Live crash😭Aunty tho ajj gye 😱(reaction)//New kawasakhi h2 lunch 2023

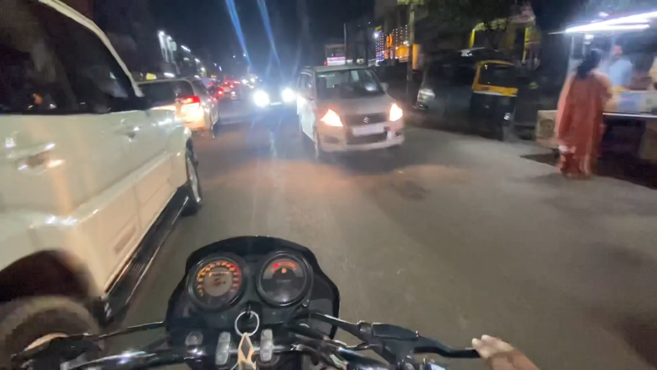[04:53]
सीन होने वाला था, सीन क्या होने, दोनों साइड से लेडीज से यार वो कर रही थी, वो क्रॉस कर रही थी, जैसे जैसे जगह नहीं मिली तो हमने निकालना था, हमने ब्रेक मारने की कोशिश बहुत की,